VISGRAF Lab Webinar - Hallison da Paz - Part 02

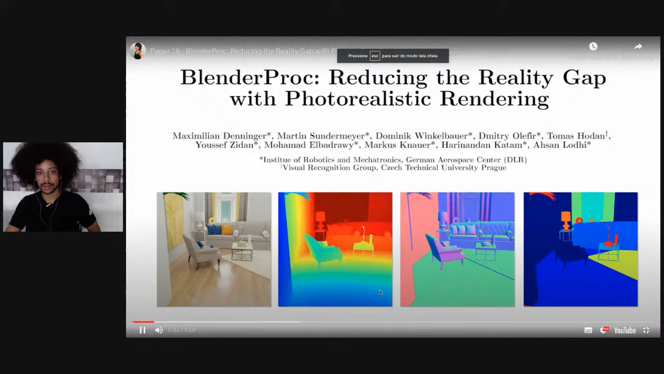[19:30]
E aí você vê que tem vários dados sintéticos sendo gerados aqui a partir daquela cena, né?